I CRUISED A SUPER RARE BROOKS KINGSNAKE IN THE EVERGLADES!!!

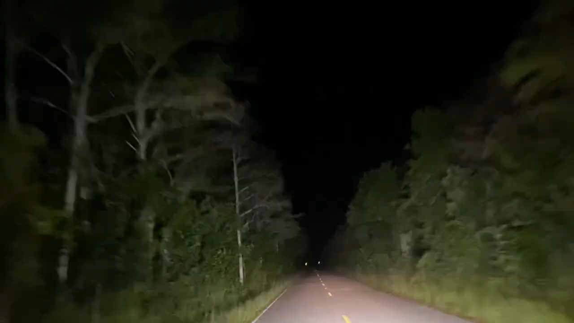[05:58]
All right, the rain's really starting to move in on us now, and it's causing a few things to come out and about.
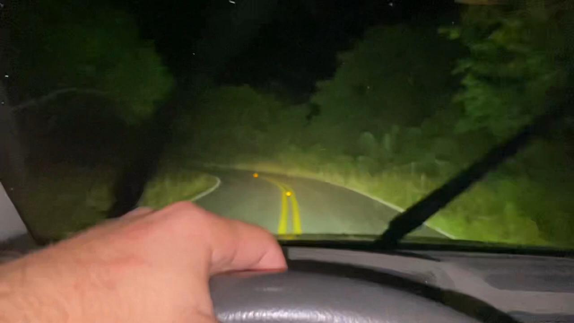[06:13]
Yeah, at this point, I'm honestly just hoping for like a Burmese python. That would just be really cool. Really top off the night, the Everglades experience, you know? There we go. It's a little snake.